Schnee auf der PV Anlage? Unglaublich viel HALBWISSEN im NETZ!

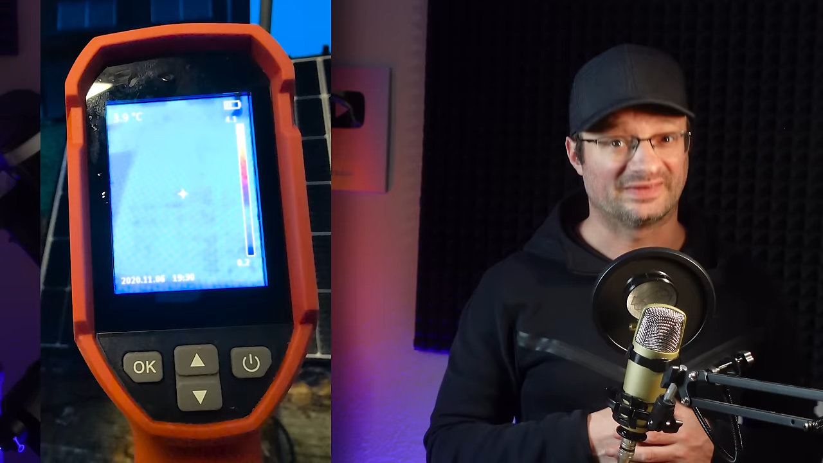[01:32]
So, ihr seht jetzt hier die Infrarotkamera und im Schnelldurchlauf, was passiert, wenn ich das Modul mit 250 Watt bestromme? Also noch gar nicht mit voller Pulle, sondern so ungefähr zwei Drittel der Leistung. Und ihr seht, es strahlt mehr und mehr Infrarotstrahlung aus und erwärmt sich also.
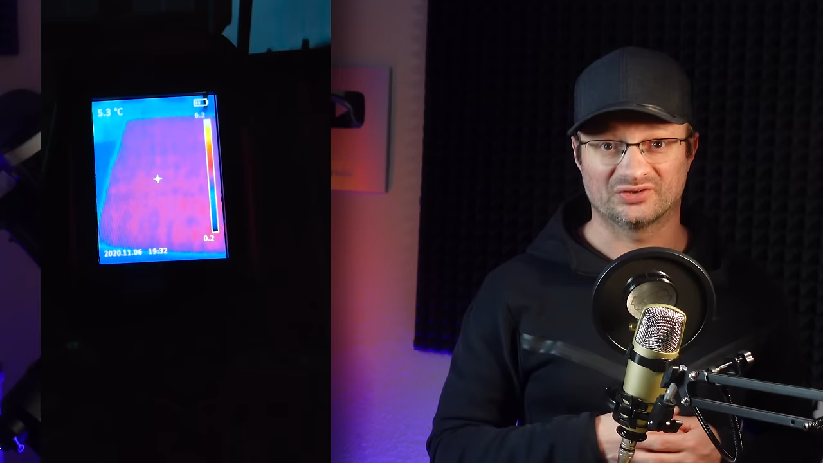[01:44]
On screen: spot 5.3°C
Es ist quasi wie so eine kleine Leuchtdiode, nur für IR-Strahlung und das mit relativ schlechtem Wirkungsgrad. Normalerweise macht man sowas, um Schäden am Modul zu finden.